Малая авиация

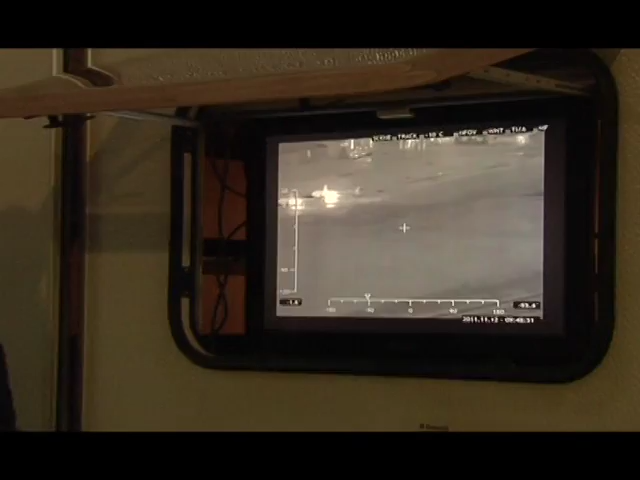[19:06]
При этом в ясную погоду самолёт может находиться от этой точки на удалении до 100 километров.
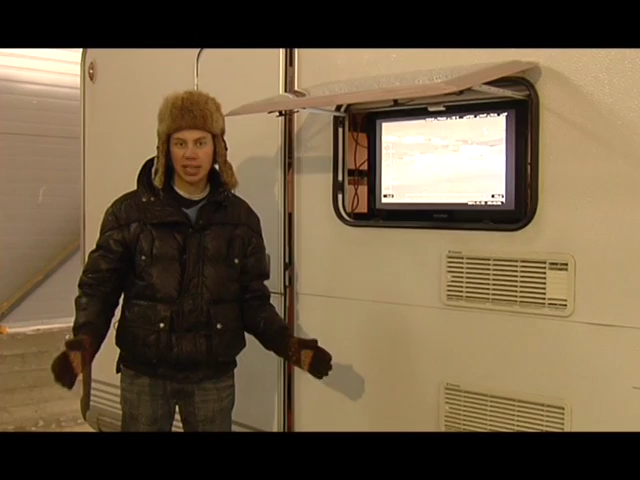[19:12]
Уникальная аппаратура показывает объекты, которые излучают тепло, в виде световых пятен разных тонов.
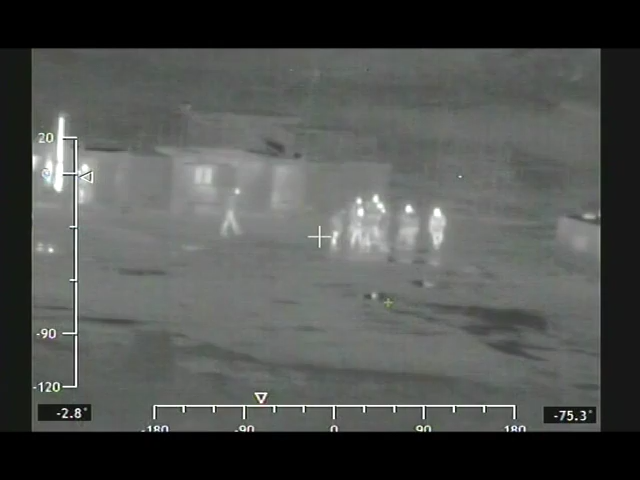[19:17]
Устройство настолько чувствительное, что может распознать с большой высоты заведённый автомобильный двигатель и на тепло человека.
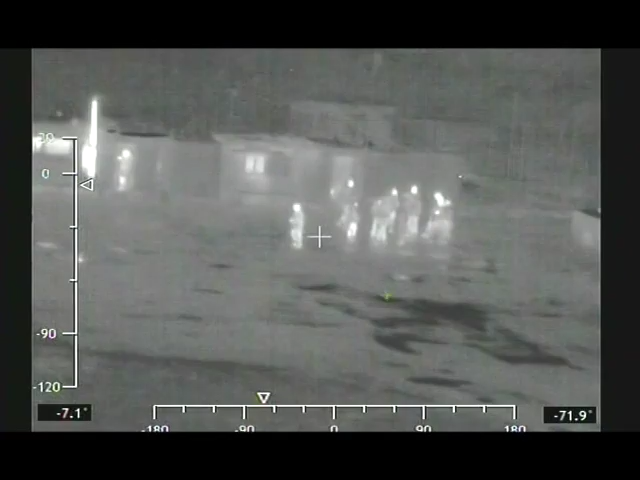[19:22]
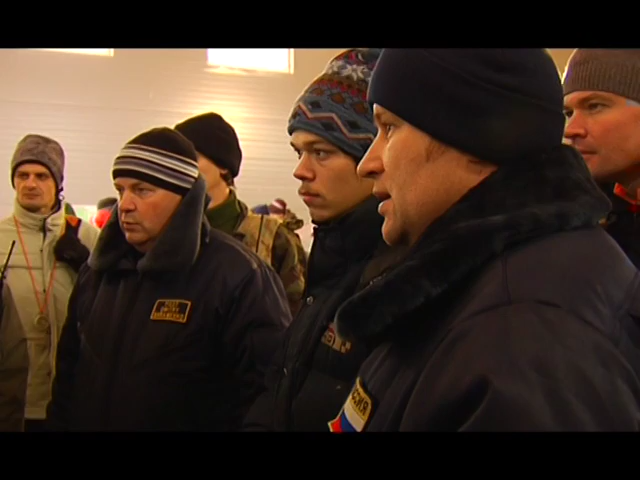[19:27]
Картинка наблюдается, когда максимальная дальность и прерывается связь борта с наземным комплексом.
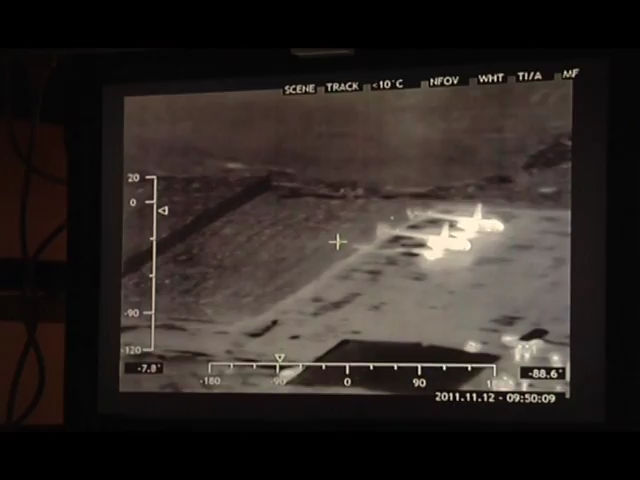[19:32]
То есть у меня ещё записывающая аппаратура на борту. Если здесь что-то не удалось на земле посмотреть, после посадки,
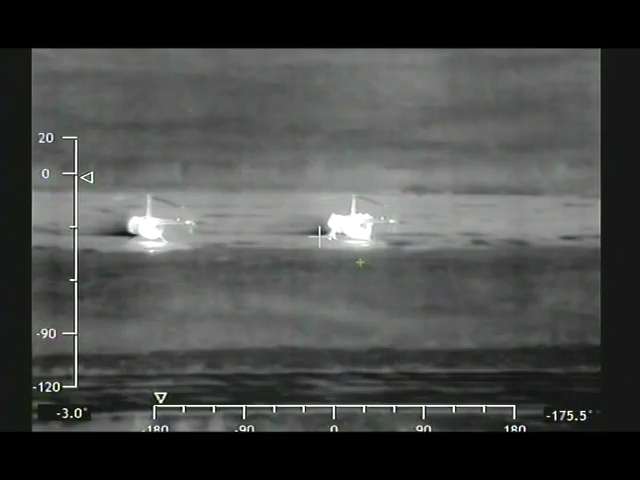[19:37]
весь фильм у меня в нормальном состоянии.